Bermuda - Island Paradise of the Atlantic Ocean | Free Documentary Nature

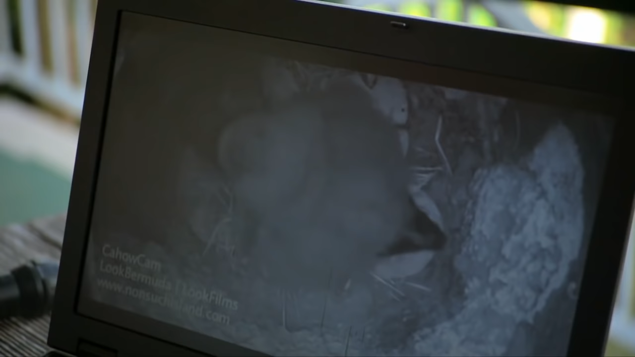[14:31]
What we've seen is that it takes about 10 minutes of preening by the adult